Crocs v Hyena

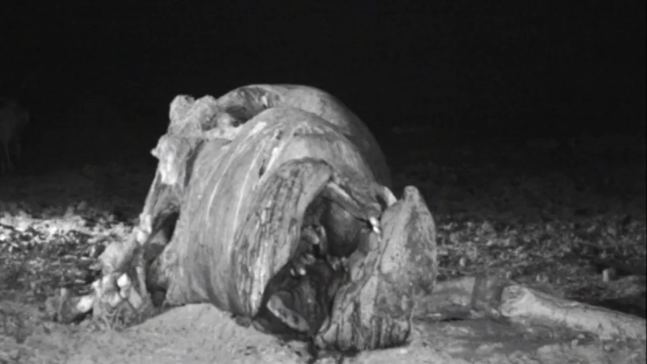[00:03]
There's more than a million calories of hippo left to eat and two of Africa's most
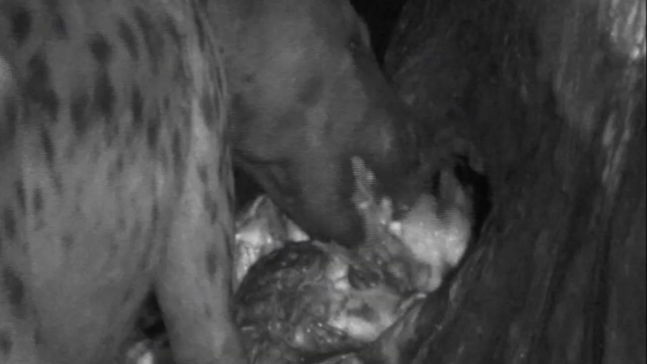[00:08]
fearsome scavengers are squaring up for a fight.
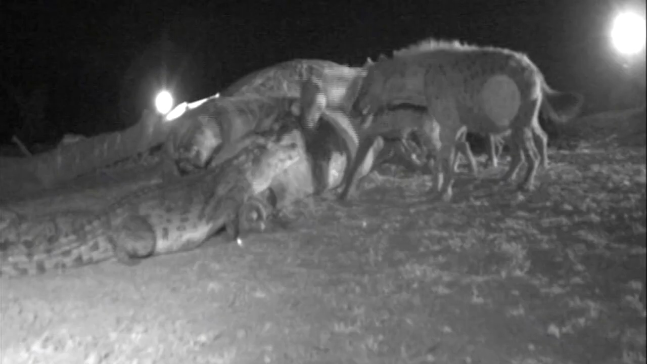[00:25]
That's a very brave male hyena, I must say.
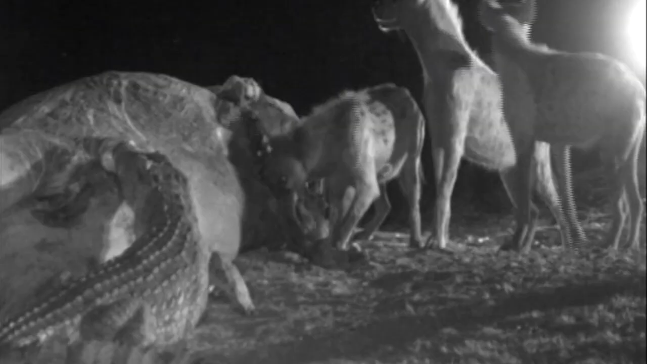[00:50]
I mean he's looking the whole time at the croc.
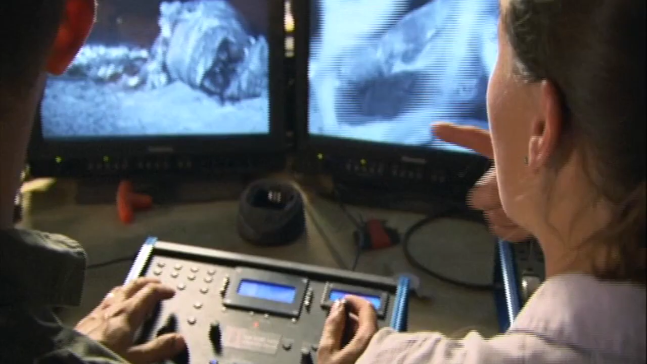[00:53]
Kiki, these are extraordinary pictures aren't they? They are very extraordinary.
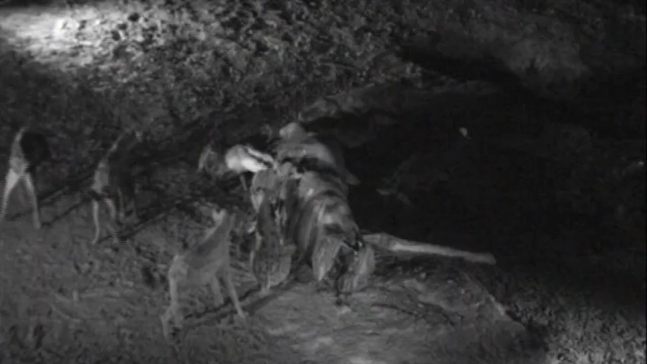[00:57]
Mostly you don't see them, you know, both of them feeding together.
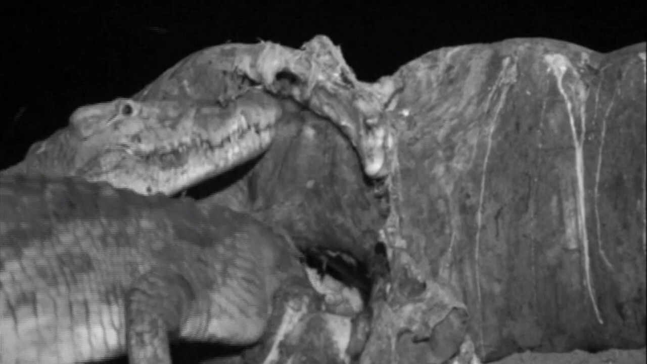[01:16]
Big. On camera one, there's a hole on there.
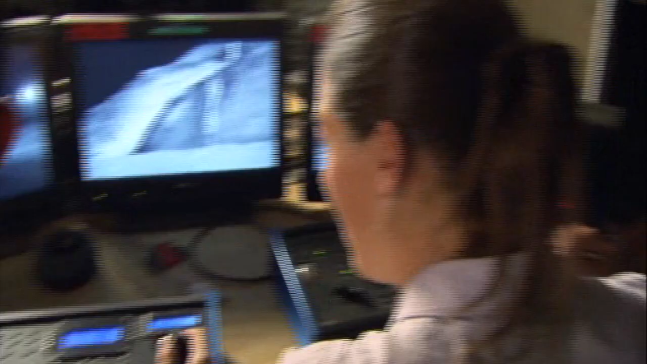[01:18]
All the crocs are coming in. Oh, they're coming.
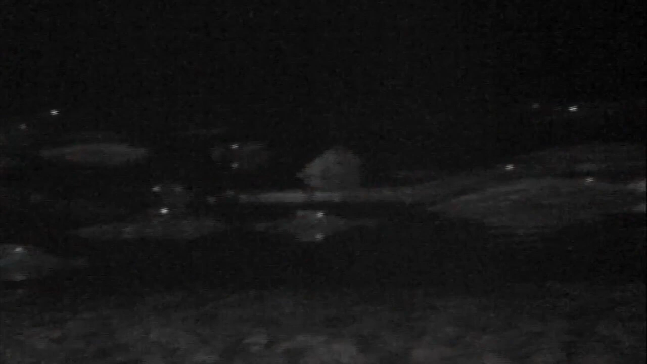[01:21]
The submarines are coming out of the river.
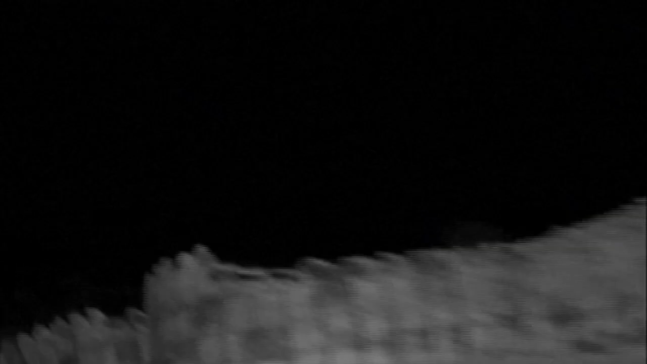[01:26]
It's taken more than 50 crocodiles,
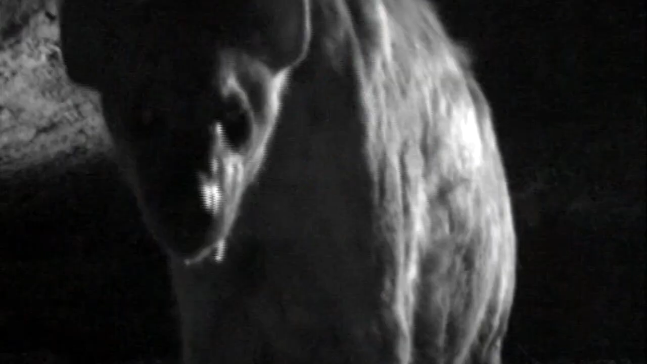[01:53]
A very brave male hyena has just come back.
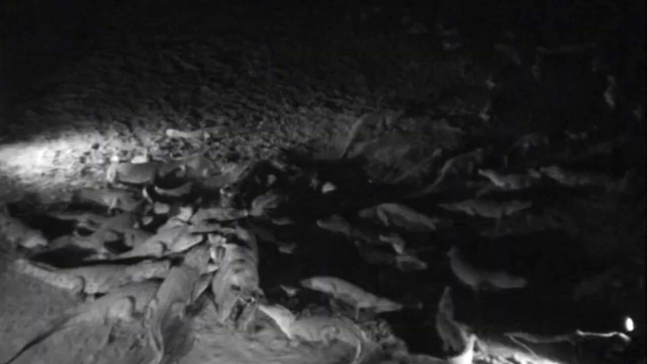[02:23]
Once again, it's as if a secret message has whispered around the crocodiles. Lion. Lion, lion, lion.
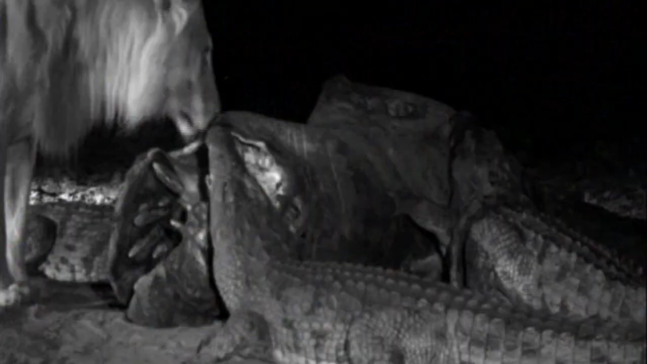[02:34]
I've got a lion, a male lion,
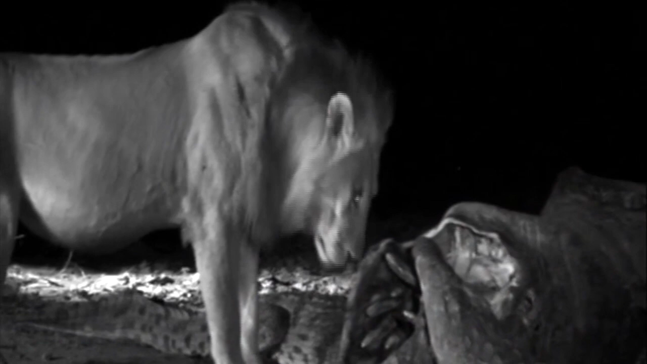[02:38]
possibly the same one, in amongst all the crocs, feeding on carcass.
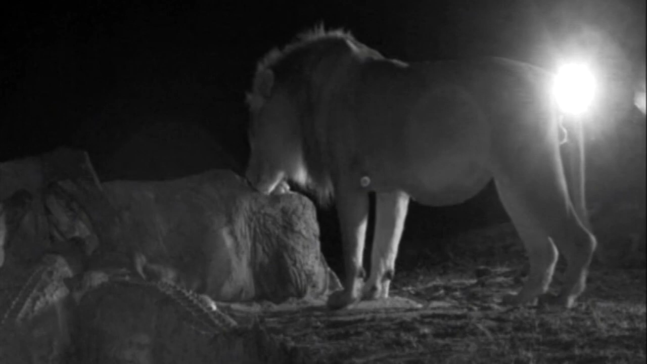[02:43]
My heart's going, adrenaline's pumping. It's obviously the reason the hyenas disappeared.